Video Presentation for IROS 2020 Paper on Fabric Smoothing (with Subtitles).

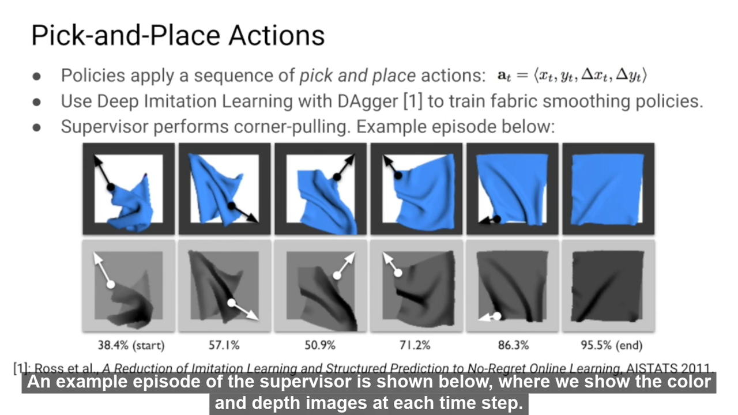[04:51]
An example episode of the supervisor is shown below where we show the color and depth images at each time step. The fabric starts at 38.4% coverage and after 5 pick and pull it reaches 95.5% coverage.